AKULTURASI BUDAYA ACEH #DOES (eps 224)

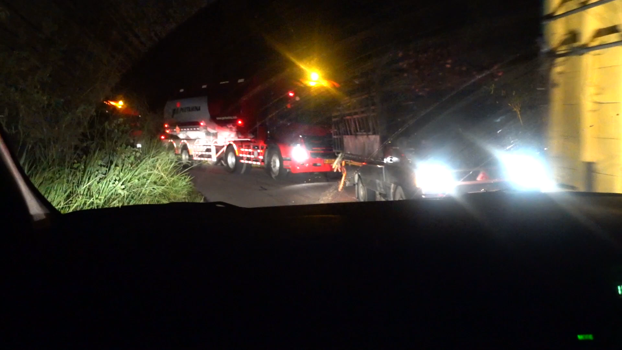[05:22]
sebagian rusak, tapi banyak truk-truk besar yang lewat situ. Dan lumayan padat juga jalur.